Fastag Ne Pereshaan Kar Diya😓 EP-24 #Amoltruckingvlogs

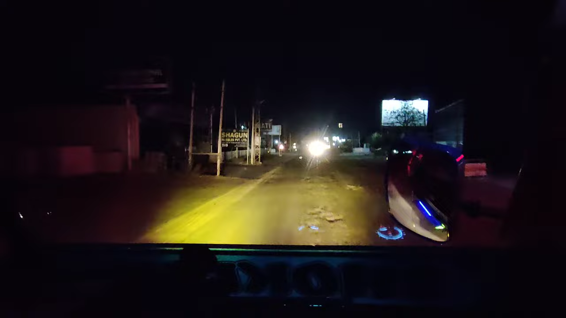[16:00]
देख सकते हो रोड के हाल, ज्यादा नहीं है,
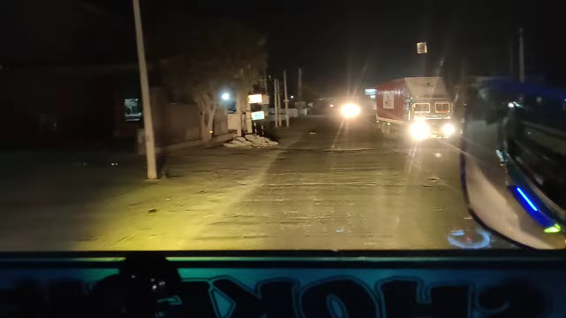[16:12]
पीस किलम्टर है, फिर भी हम रात में आएंगे, इसलिए ठीक है,
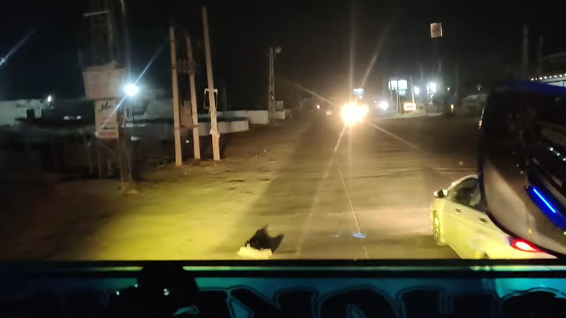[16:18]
अगर दिन में आ गए न इस रोड पे, तो इतना रश होता है उपर से रोड खराब, कम से कम बीस किलम्टर जाने में बहुत राइम लग जाता है,
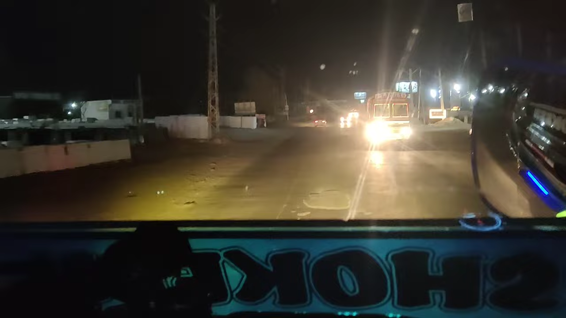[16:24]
पीस किलम्� कमपनीज हैं, बड़ी-बड़ी, हम आ चुके हैं, गुजरात होटल पर देख सकते हो, बार होटल,